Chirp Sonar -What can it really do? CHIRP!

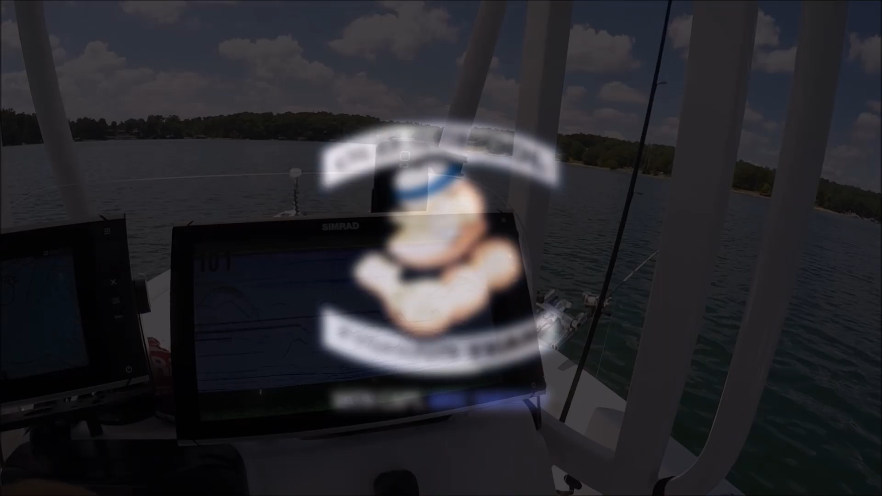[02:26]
where he just released that fish straight down and
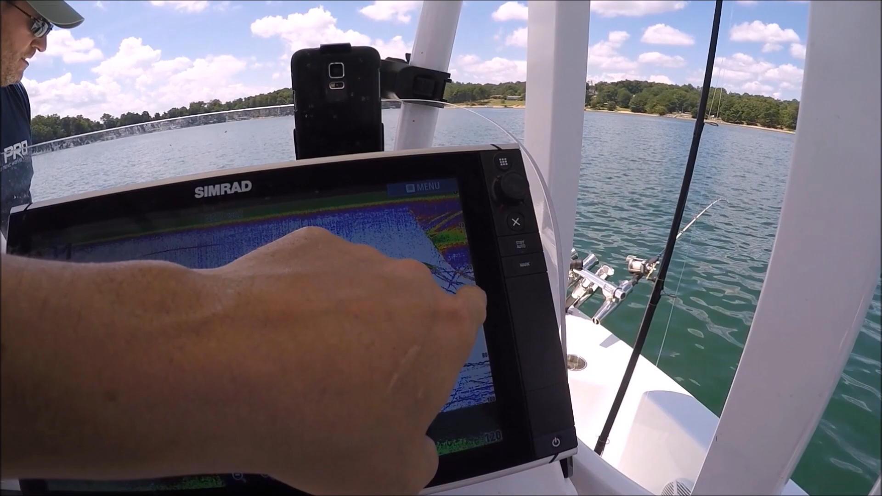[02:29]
it's just look at that went right back into that little school that's that fish he went right down and leveled
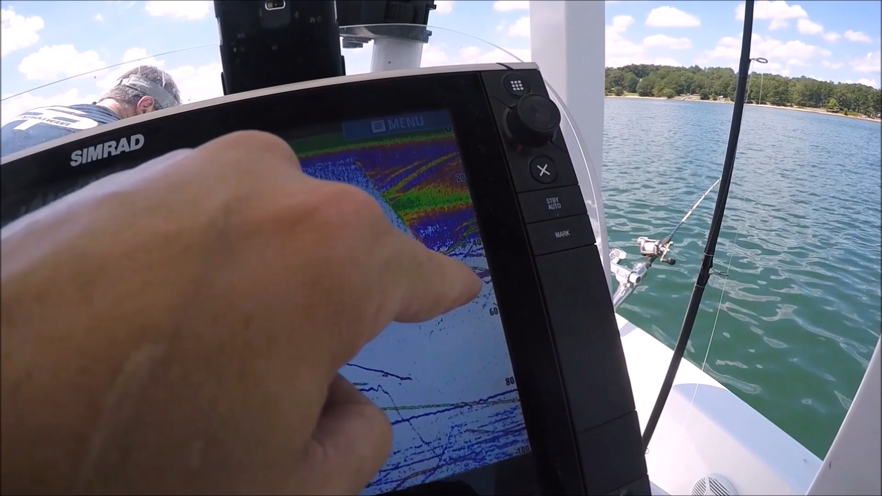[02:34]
off that's incredible man huh yeah yeah it's far cry from the flashers we used to use man